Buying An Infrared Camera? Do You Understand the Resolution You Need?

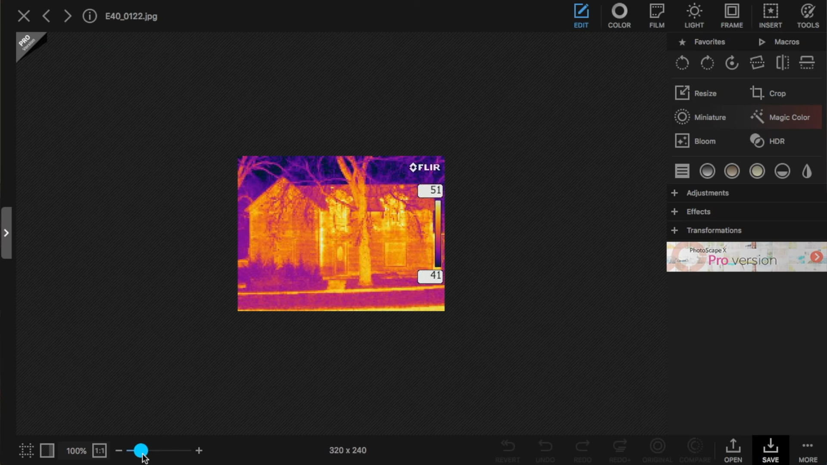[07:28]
And this is looking at a house where we can see some leakage coming in from the outside.
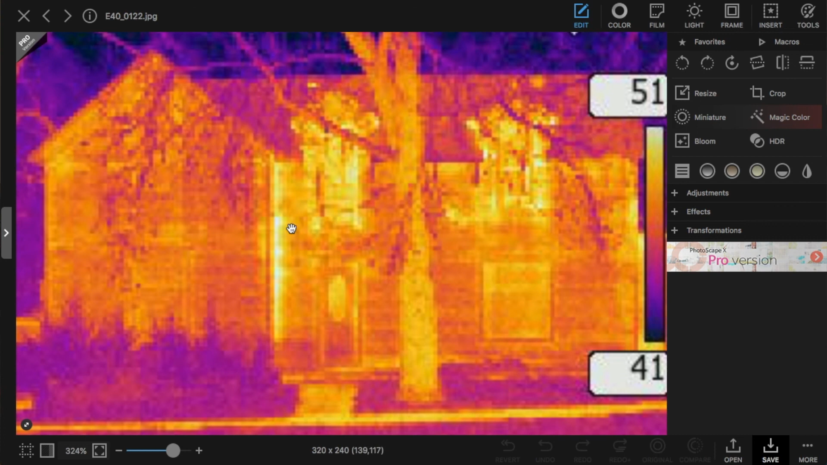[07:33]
But notice as we blow this up to about 400%, we can see the actual pixels on the image itself.
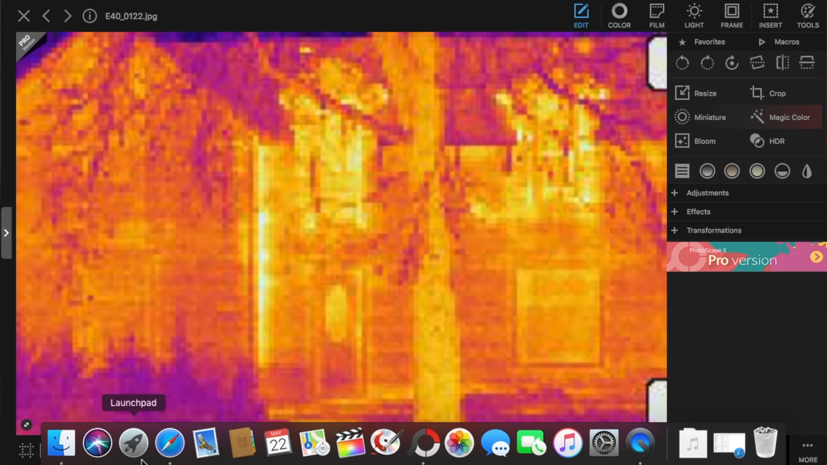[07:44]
Now, if we go to our 320 by 240 image of that same house, we can see a little bit better the detail of
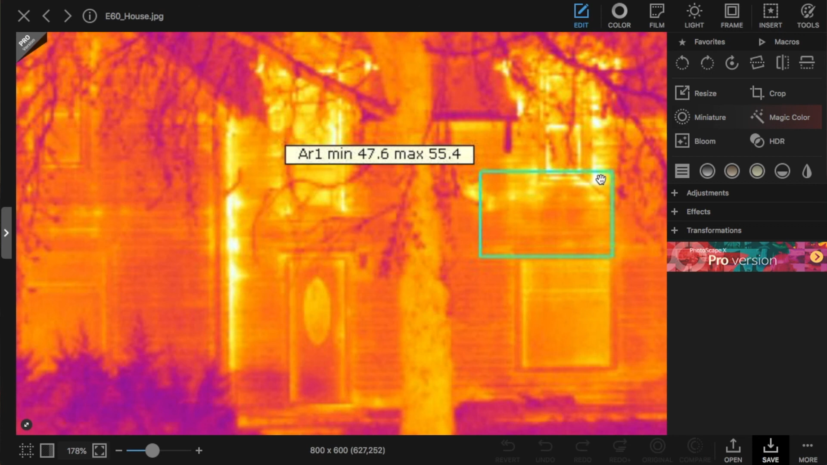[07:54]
what is occurring within this house and what we're able to see.
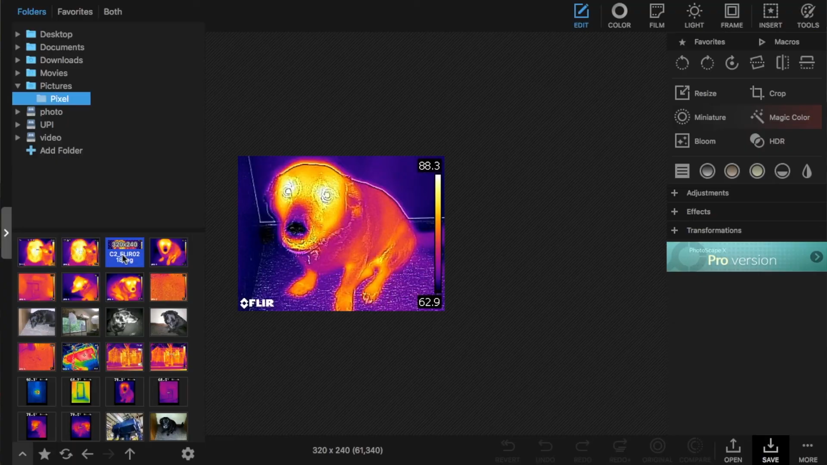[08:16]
Here is him with the C2 camera with the MSX turned on.
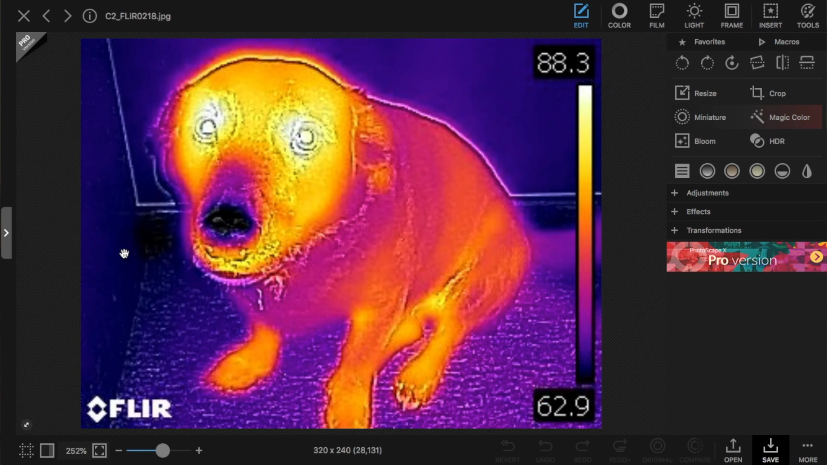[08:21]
This next image is the same image without the MSX turned on.
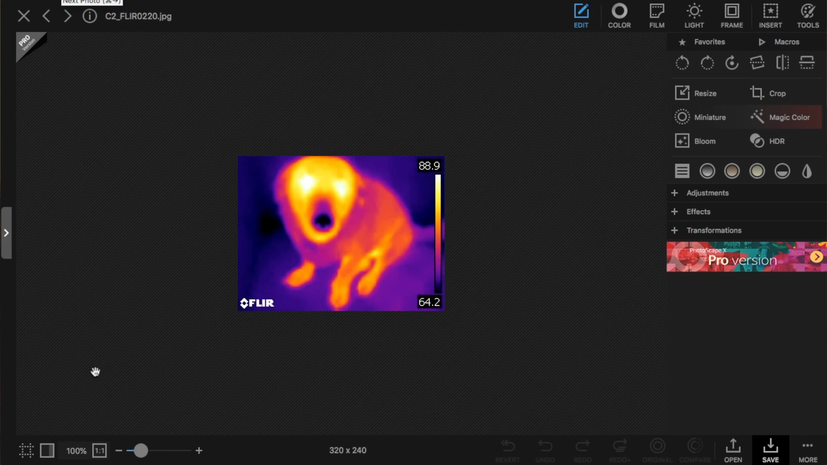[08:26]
Now, this is the infrared only or the native infrared resolution image.
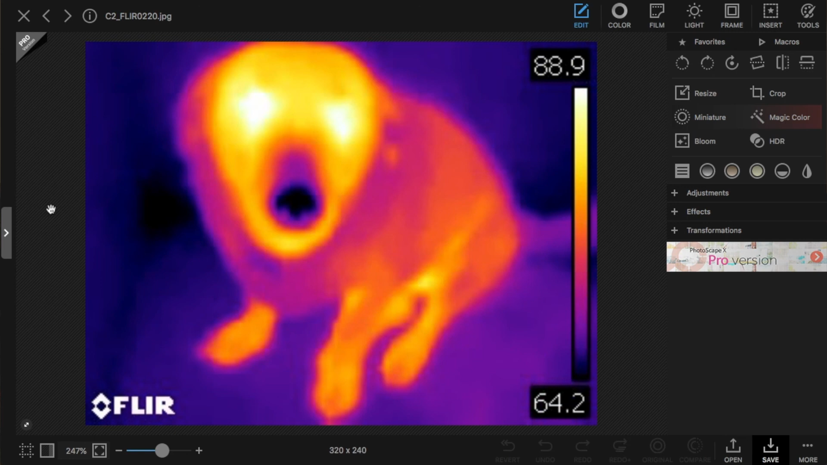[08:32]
Now we'll go to an image that I took with a TG165,
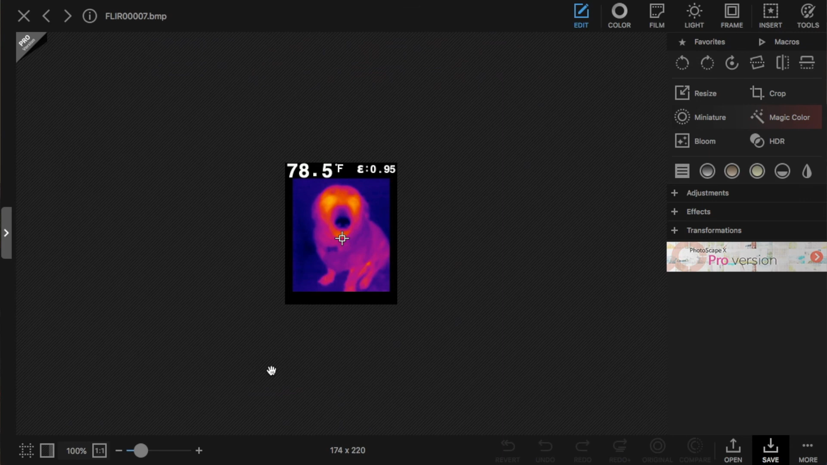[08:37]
which also has a 80 by 60 resolution.
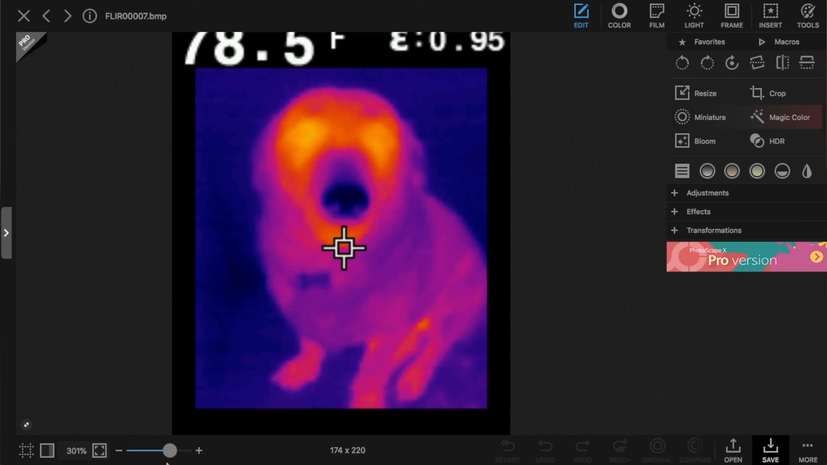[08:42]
And you can see here, again, we can tell he has a cold nose. We can tell where his eyes are, but we can't tell much else in the details.
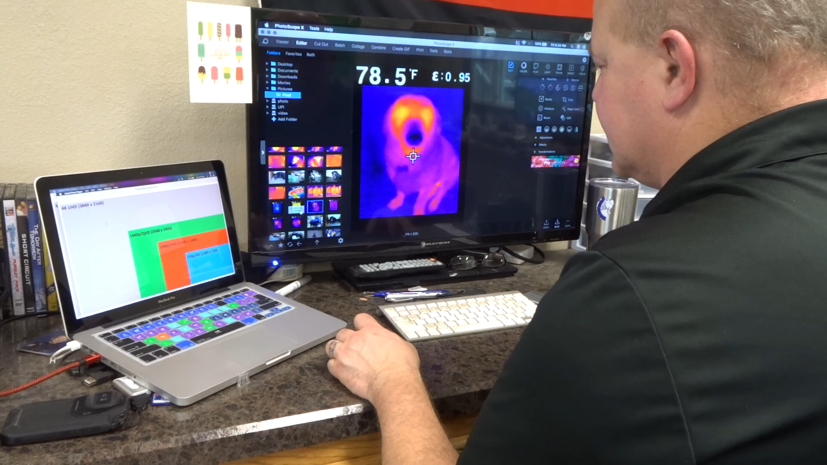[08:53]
On screen: spot 78.5°F
Now, if I go down here to an image that I took with my T540 camera,
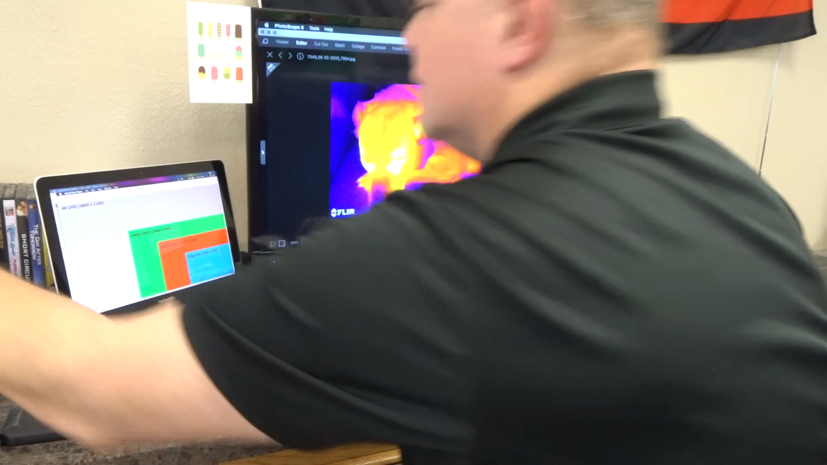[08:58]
which I'll put the resolution of that camera right here.
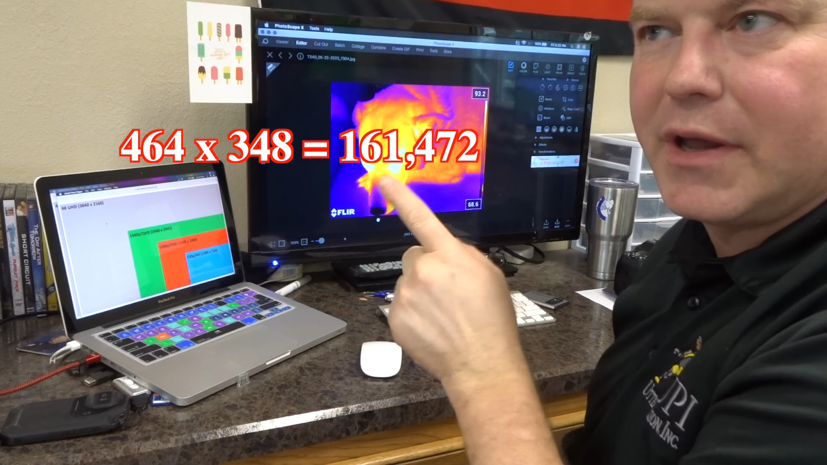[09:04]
I don't remember it off the top of my head.
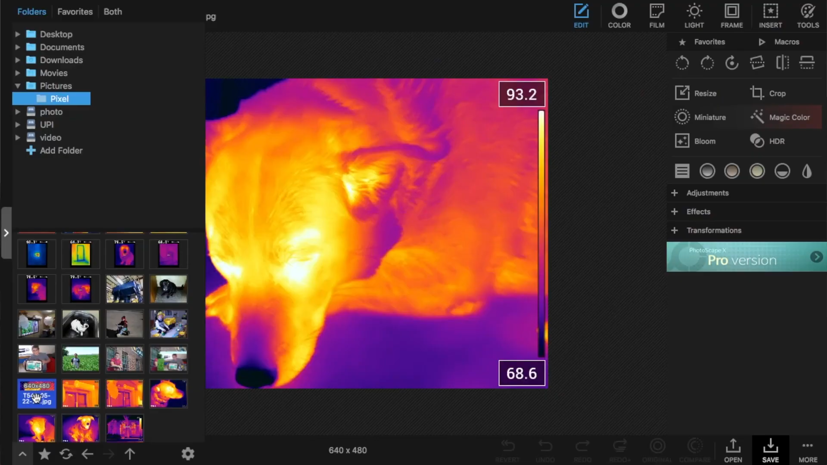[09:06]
But we can see that this image,
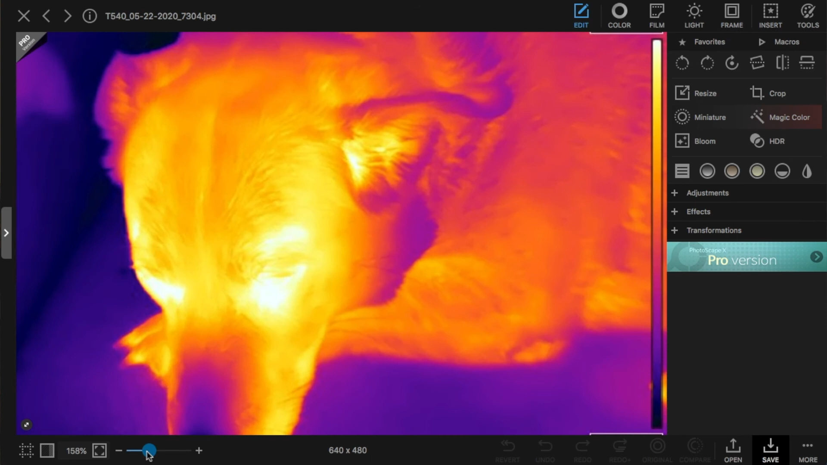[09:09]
we can actually see the individual hairs on the dog.
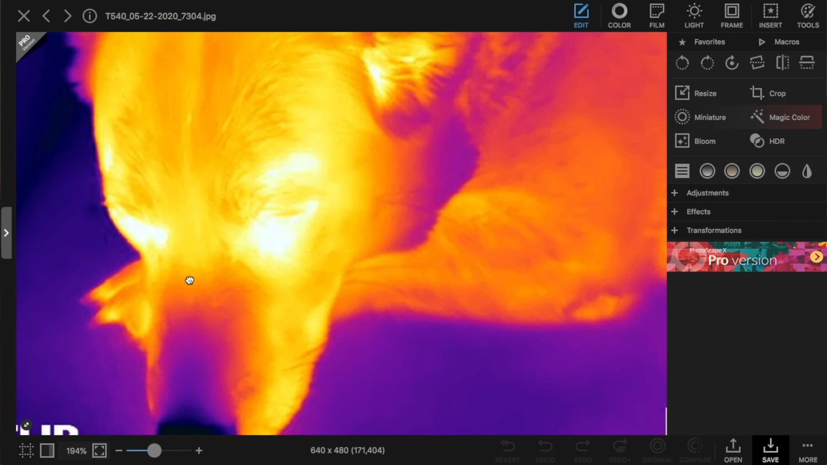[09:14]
We can tell exactly where his nose is. We can see his toenails.
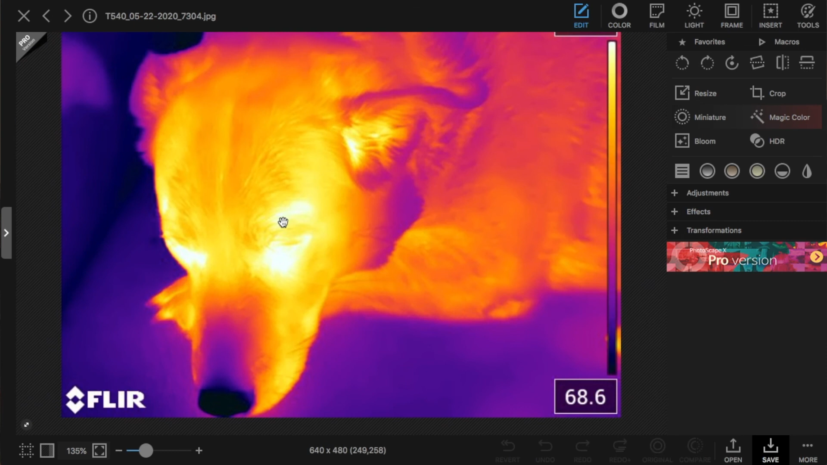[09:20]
We can see his eyes. And we can see where the heat is within his ears. Another image comparison that we'll give you is of a window.
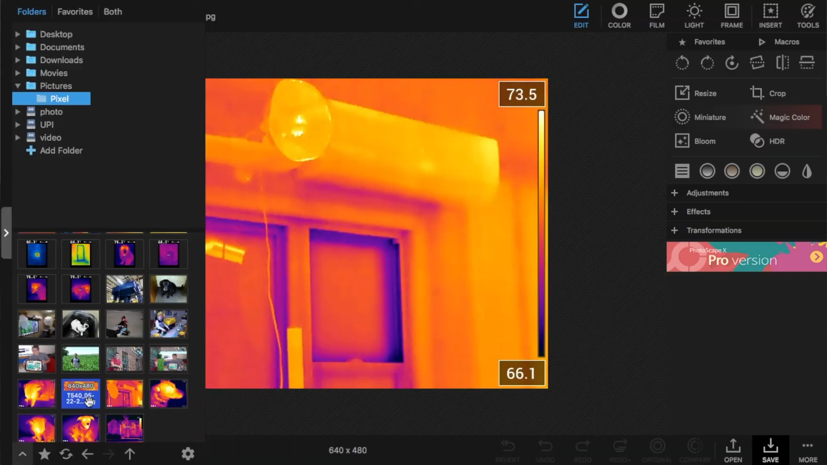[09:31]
This is my recording studio. And this is a narrow view of that recording studio. Here is a wide angle view of that same studio. And notice the amount of detail that we can see. I have a little trophy up here. There's a lamp. We can actually see, we can see the studs in the wall. And we can see areas that there's leaking
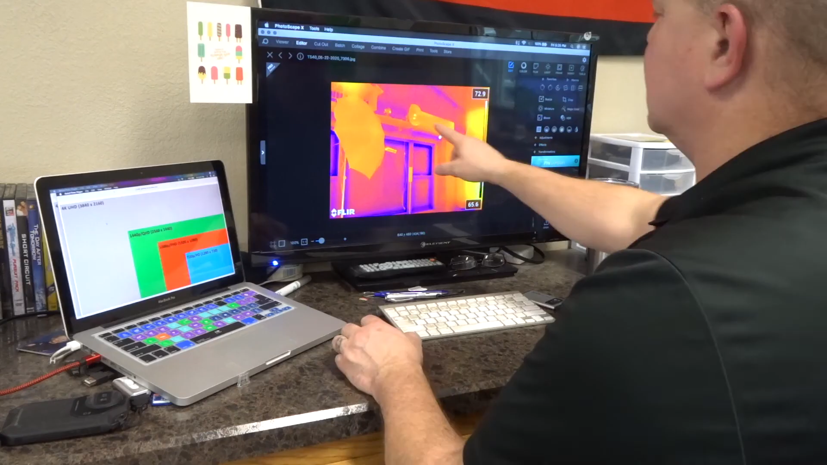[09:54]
air inside because this is a through the wall air conditioner,
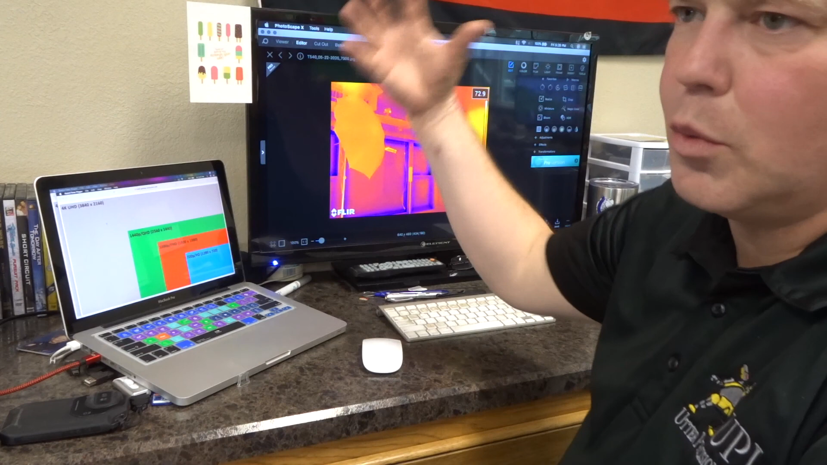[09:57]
which gets a little bit of air leakage.